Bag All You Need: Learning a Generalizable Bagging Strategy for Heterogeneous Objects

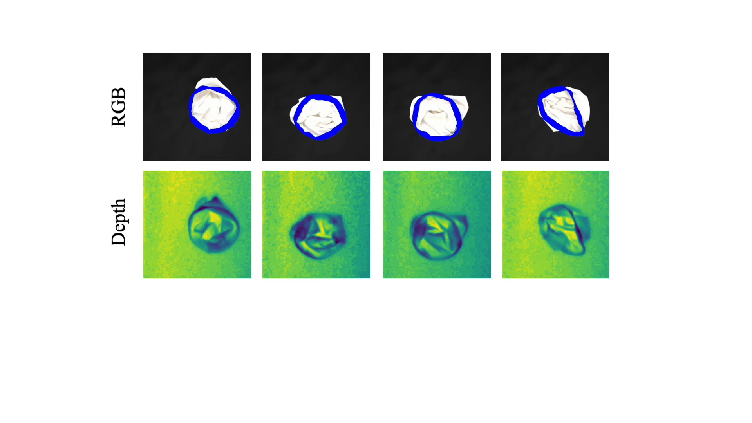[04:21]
we color the opening of the training bag in the real world blue and use this color information to automatically obtain a segmentation label.